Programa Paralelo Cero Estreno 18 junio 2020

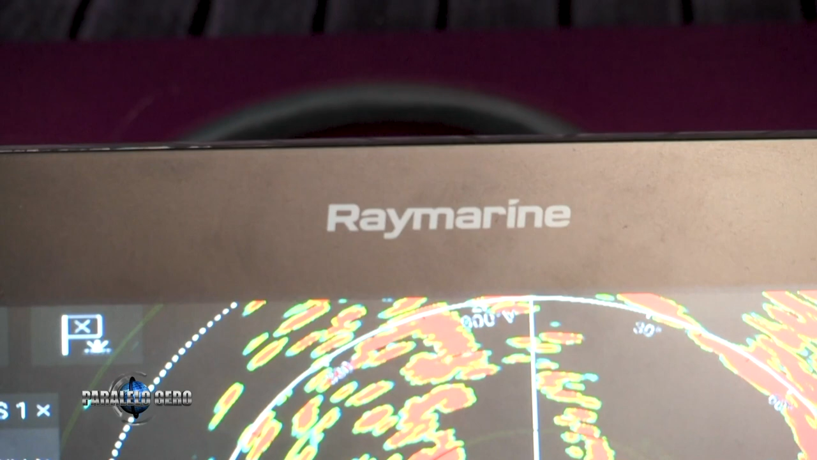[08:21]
Que ya está en nuestro país Obviamente con unas mejoras bastante importantes con respecto a la Quantum 1 Más allá del consumo,
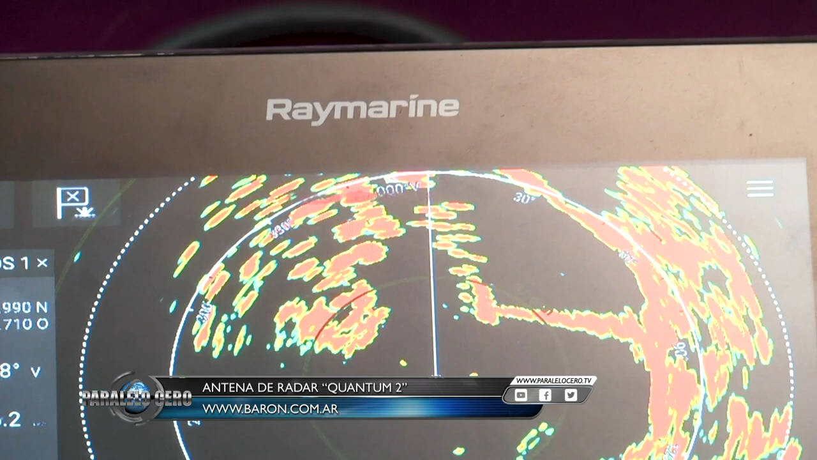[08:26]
Wi-Fi, fácil instalación,
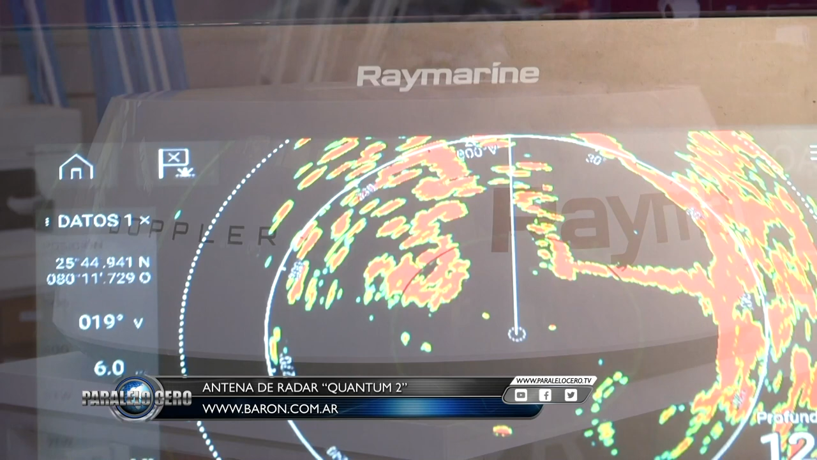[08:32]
peso También vamos a lograr ahora En lugares de mucho movimiento Quantum 2 nos pinta de
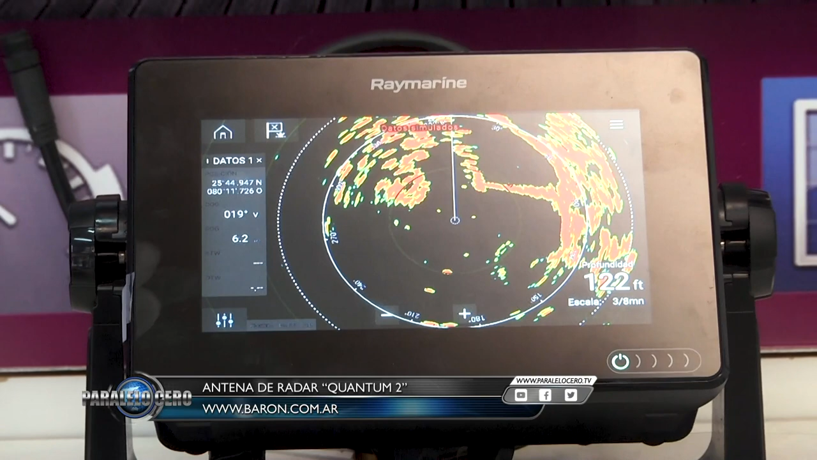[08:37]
distintos colores Los objetivos que se acercan o que se alejan Pueden pasar a verla o en nuestra página Nos vemos en la próxima